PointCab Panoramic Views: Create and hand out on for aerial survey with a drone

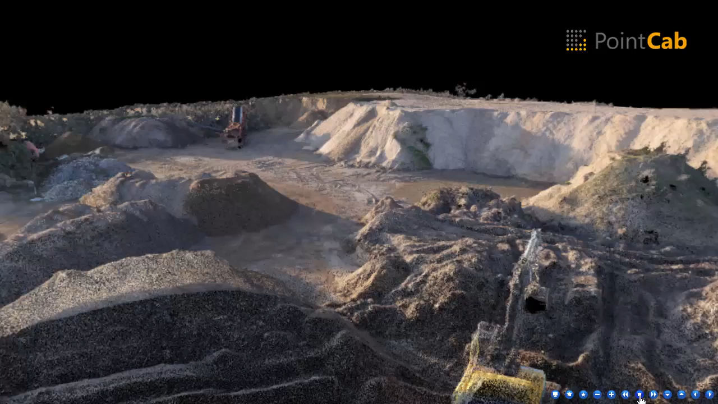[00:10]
generate easily any desired views from your scan project it doesn't matter
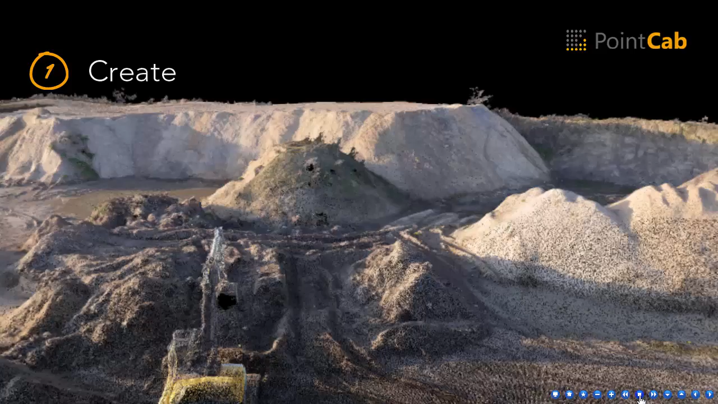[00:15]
whether you have created the project based on terrestrial scans or a
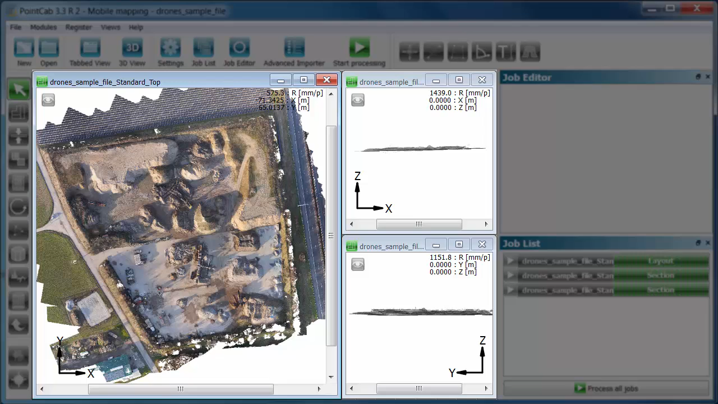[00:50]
we don't have to stray through the point cloud in 3d with point cap using
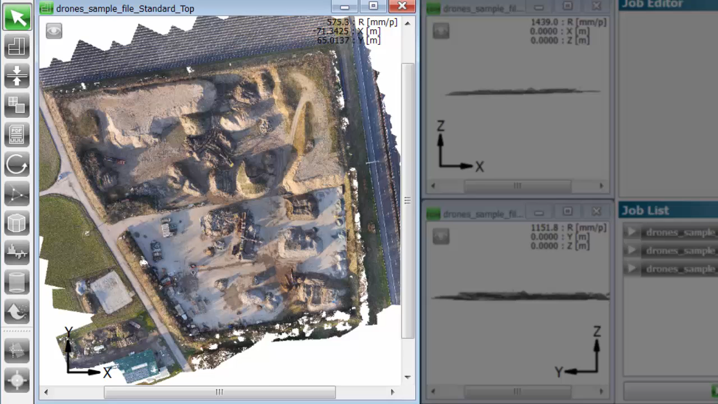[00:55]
the plus key all the mouse wheel you zoom into the layout using the arrow keys
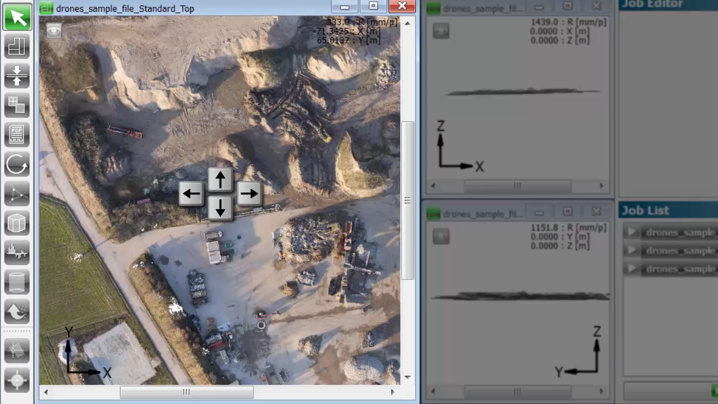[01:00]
you move sideways we click on the panorama function in the module toolbar and afterwards on the desired position for the panorama in the layout view the subsequent
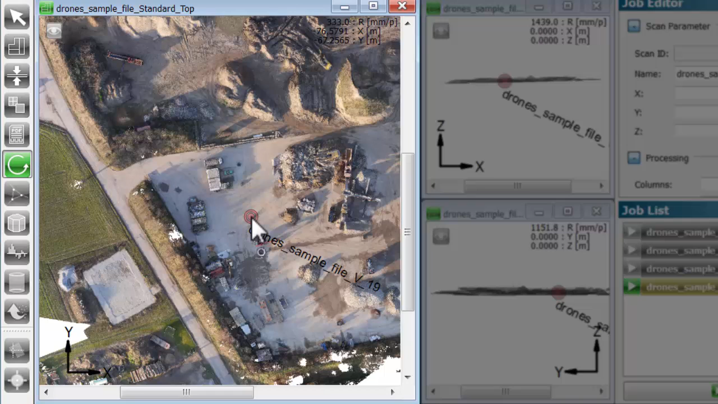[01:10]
panoramic view starts with view to the left in the layout point cap sets the point view approximately at a height of 1.80 meters above the floor area in the same
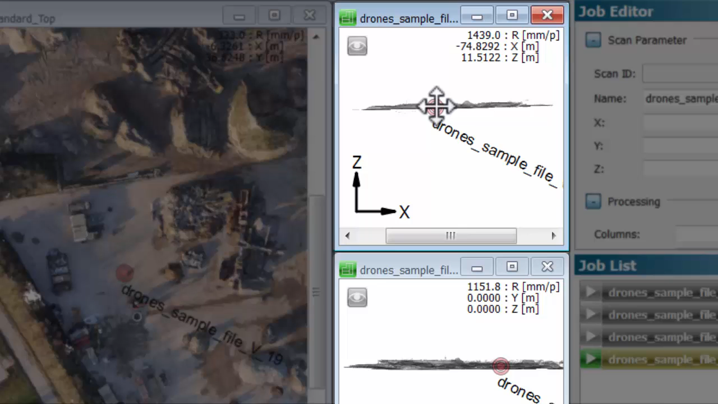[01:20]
height as you would see the scene naturally using the mouse we set the point approximately 10 meters higher since an elevated perspective provides better images and scans in the job list on the right side the job for
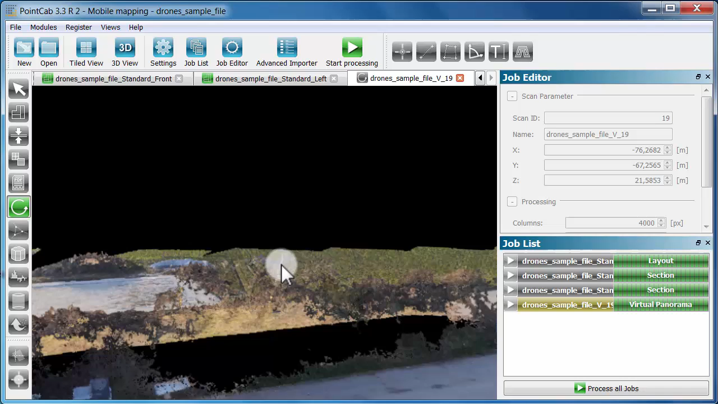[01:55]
down you maneuver in the panoramic view you can zoom with the mouse wheel the point cloud of the sample project has been processed photogrammetrically based on the camera data of a flight at a process resolution of approximately 5
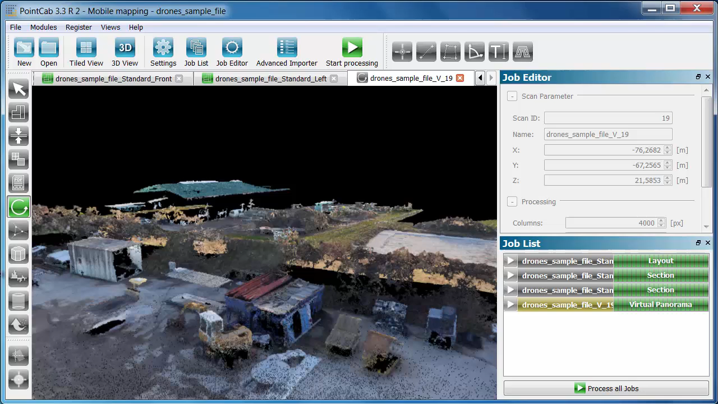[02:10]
centimeters the project has a volume of 80 million points or 1 gigabyte data in just two minutes we could create an interactive documentation in point cap
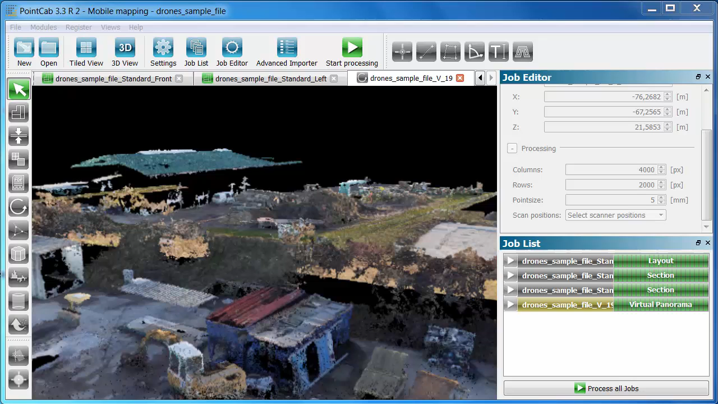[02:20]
after clicking on the tile view symbol we look at all windows in point cap you can create as many panoramas as you want each time you open your project they are available immediately we click on the panorama again and select another position
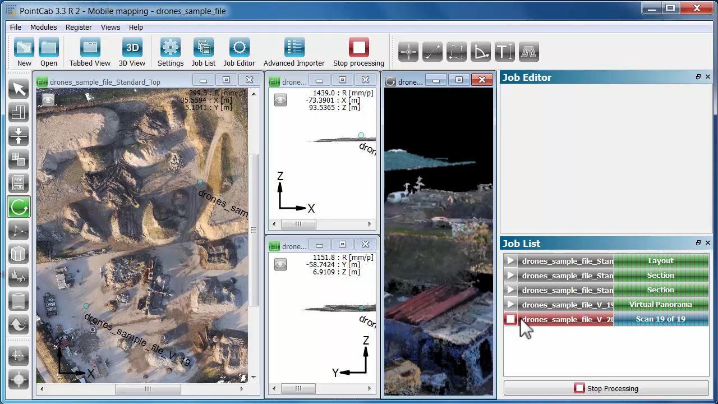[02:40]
we process the new view and open it since we kept our point of view at a lower position we don't get a great visual impression thus we
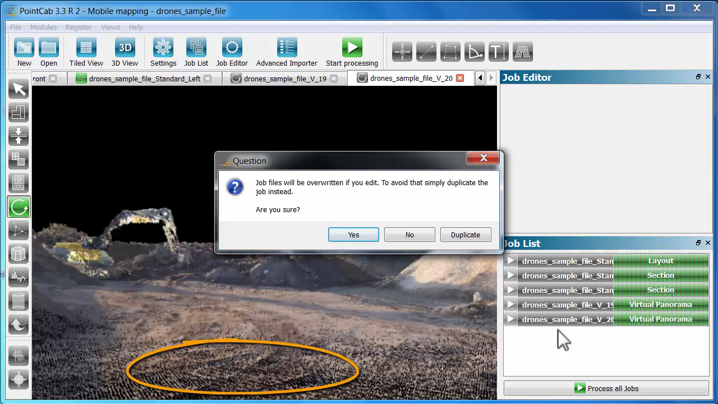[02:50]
change the properties of the job in the job editor and increase the number of columns and the point size
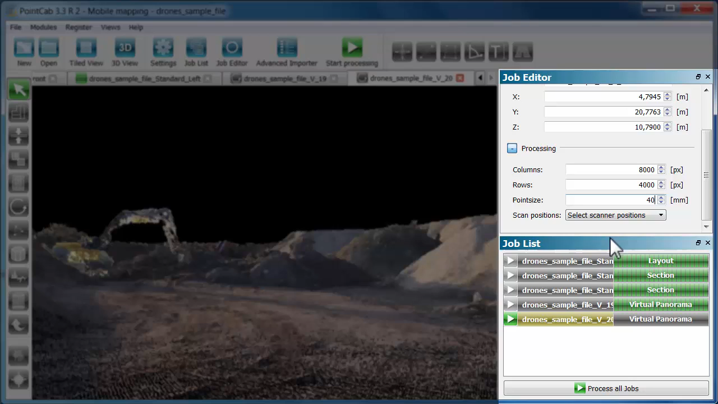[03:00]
after
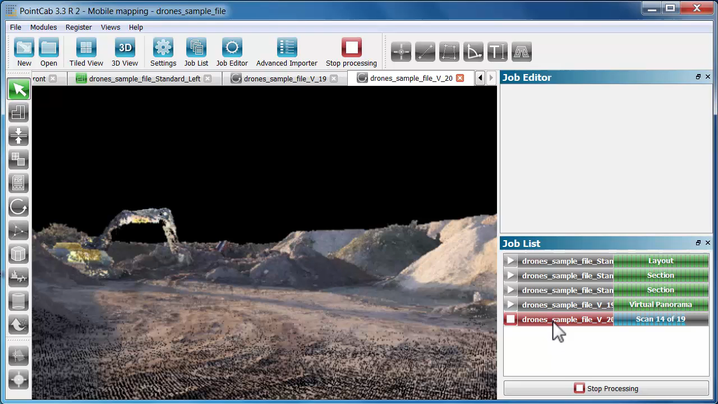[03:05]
new processing you'll see that we actually could improve the quality
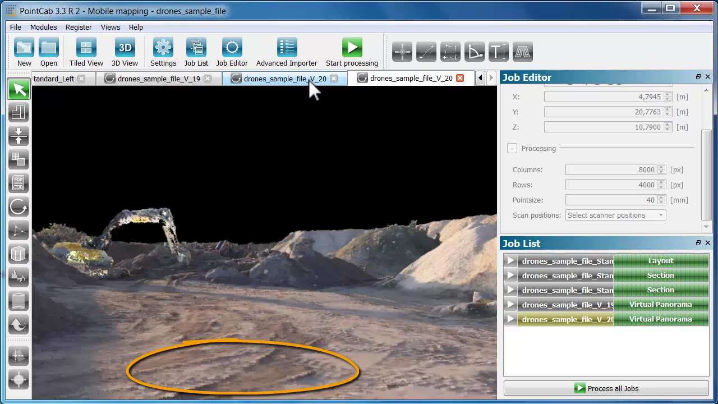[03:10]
and the best is that you can share your results with
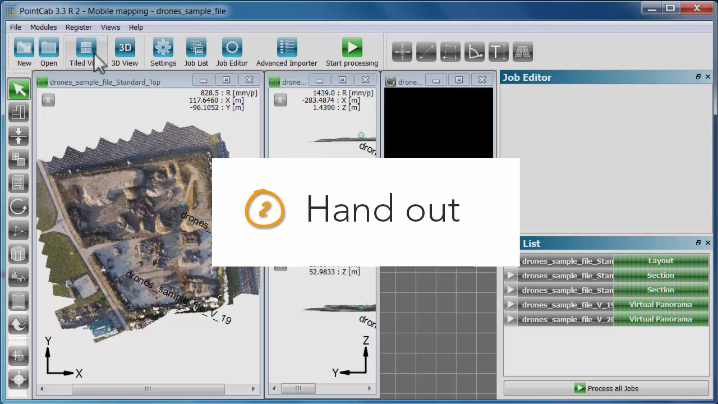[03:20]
any recipients within seconds we click on the web export in the module
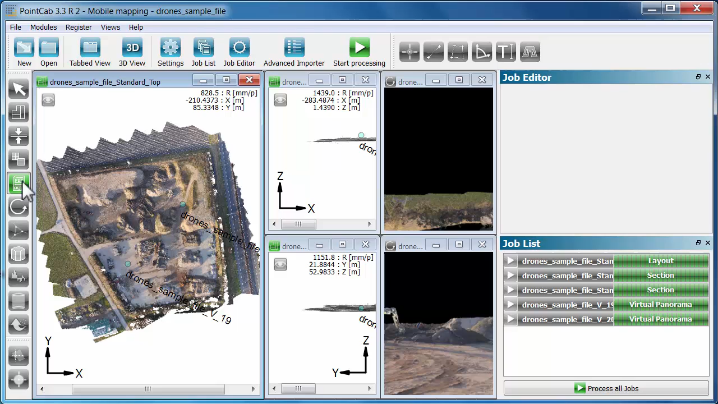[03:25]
toolbar then we click into one corner of the layout and into the other corner to select all we click on start in the job list on the right side double click on the completely processed job to open it in your